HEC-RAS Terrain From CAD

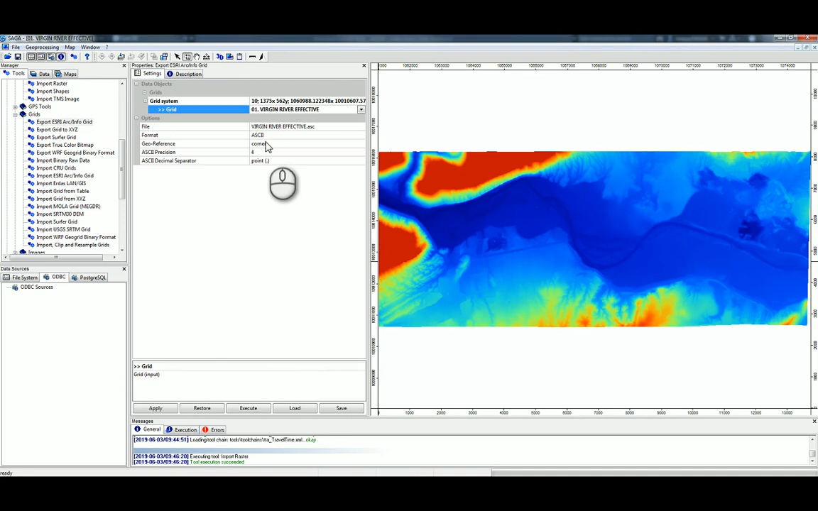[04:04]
under Grids, Export Esri Arc Info Grid. Now, if we select the file, and change this to Binary, we can go ahead and execute that one. That was succeeded. Now, we should be done in Saga.